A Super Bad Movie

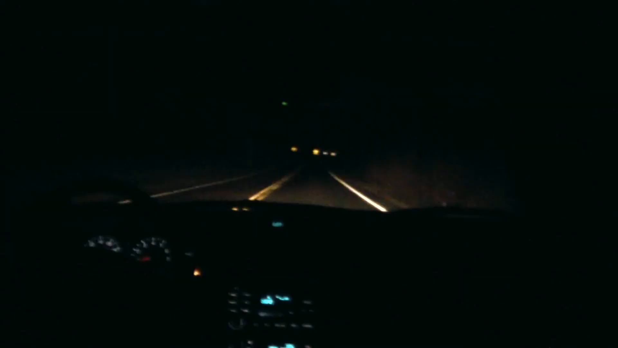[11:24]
Why is this guy following us? I don't know, man.